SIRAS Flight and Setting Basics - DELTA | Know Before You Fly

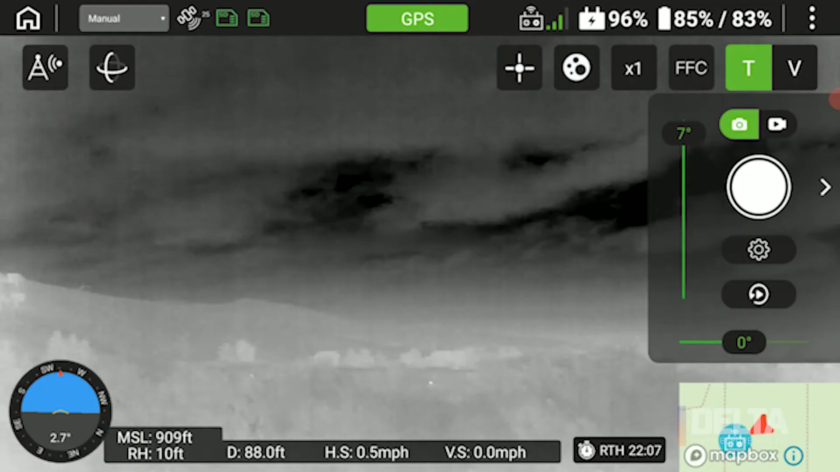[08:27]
S mode is sport. It's also GPS locked.
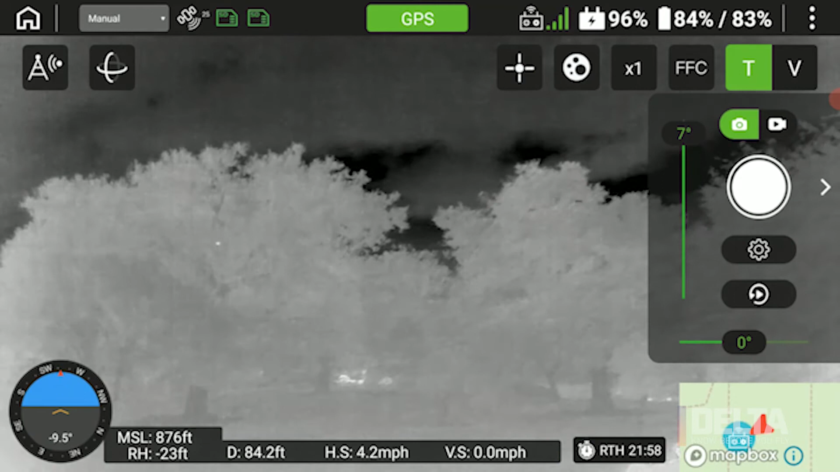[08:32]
It's a lot of fun once you have some experience and time with Cyrus. You can fly up to about 40 miles an hour with it.
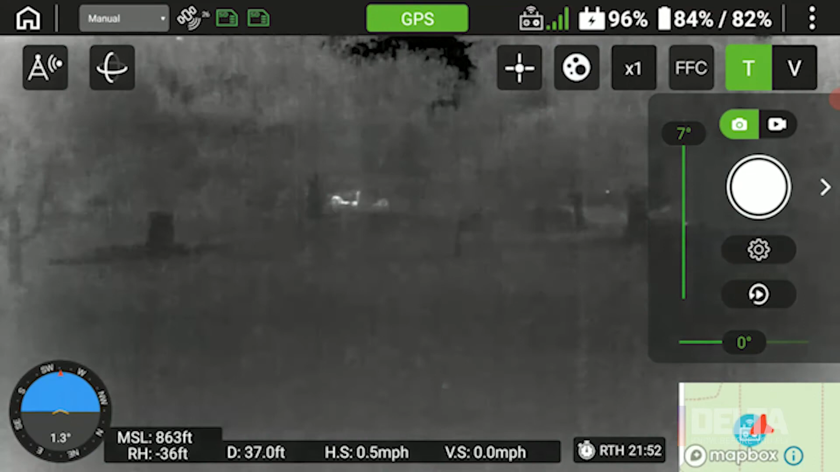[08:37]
So if you need to cover a lot of distance, that's the way to do it. Attitude mode is the other mode.